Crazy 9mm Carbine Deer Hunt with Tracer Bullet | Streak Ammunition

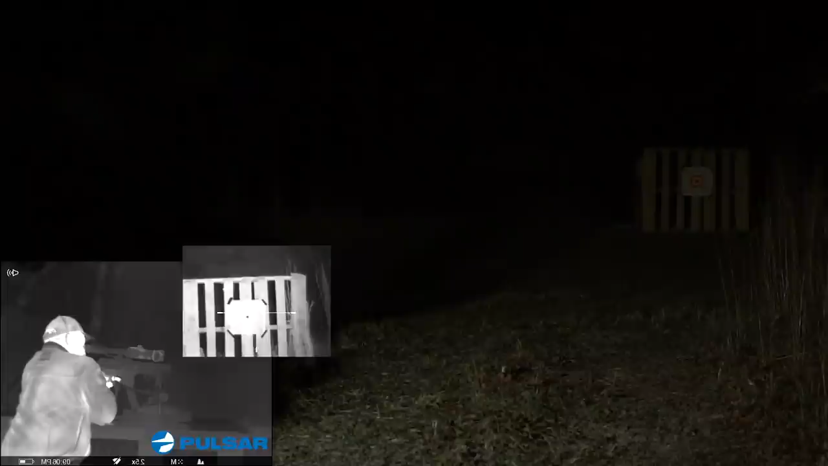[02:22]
go look at that all right I'm fixing to send it firing the hole
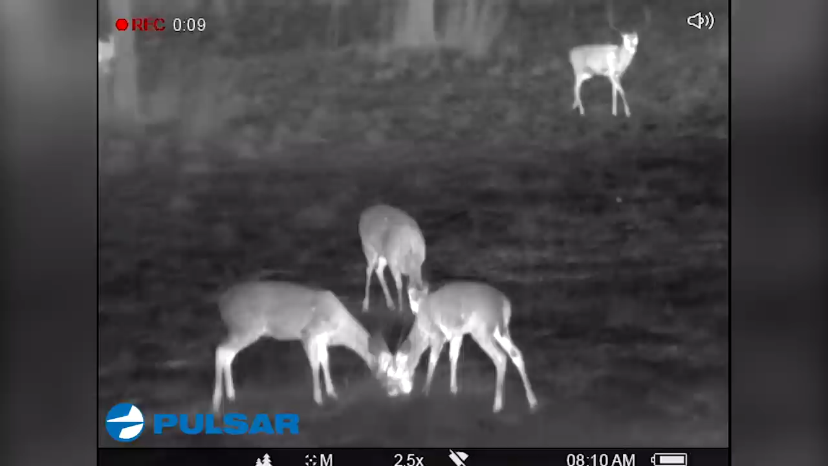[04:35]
too bad we're not buck hunting huh it's a nice deer
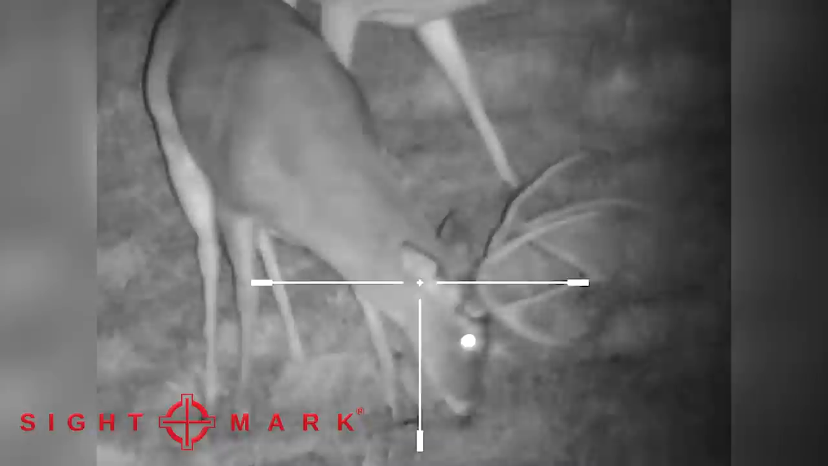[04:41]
golly they're really coming in okay here comes a nice doe yeah let's go ahead and try to take her
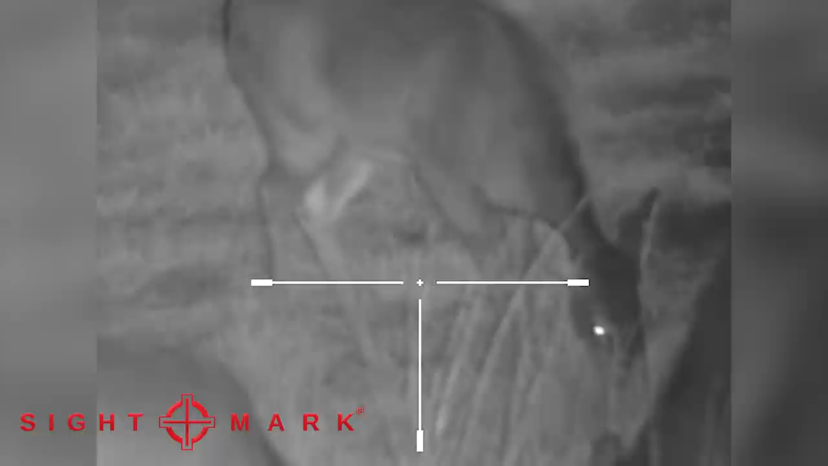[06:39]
what the streak ammunition looked like and of course the sight mark scope this is a night vision scope has got the infrared on it and I mean it is absolutely badass I mean it's it's really really cool I can't wait to use this on a hog hunt in total darkness this scope anyway but but as far as this whole